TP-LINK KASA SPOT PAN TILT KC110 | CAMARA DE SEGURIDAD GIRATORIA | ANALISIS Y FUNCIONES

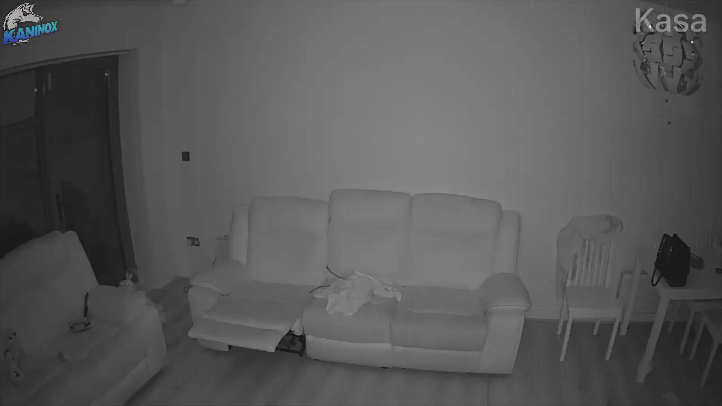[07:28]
Si no quieres, está recibiendo alertas todo el tiempo, está seguro de ajustar la sensibilidad,
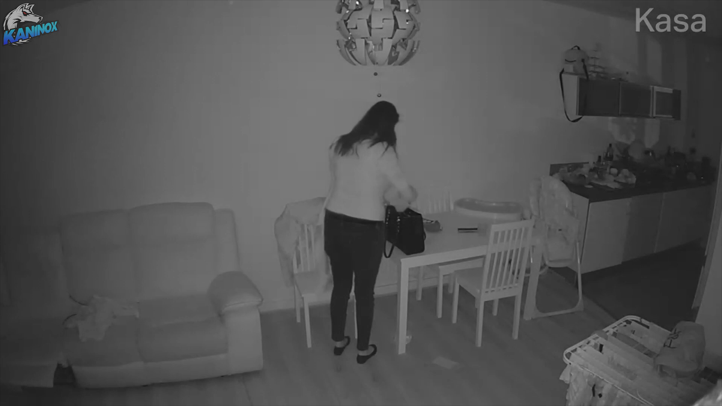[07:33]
ya que la cámara es bastante sensible a cualquier movimiento y rastrea muy bien a los sujetos. El modo de visión nocturna funciona bastante bien y la verdad es que estoy bastante satisfecho con el producto.